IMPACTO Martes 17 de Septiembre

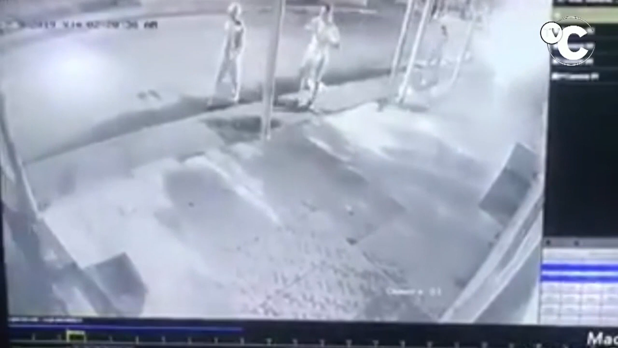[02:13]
En Barranquilla, en Atraco a la Policía, estos delincuentes les despojaron del celular. Después, el policía, en vez de dejarse robar, se resiste. Y mientras se resiste, el delincuente con el cuchillo le tira un puntazo y le sacó un ojo.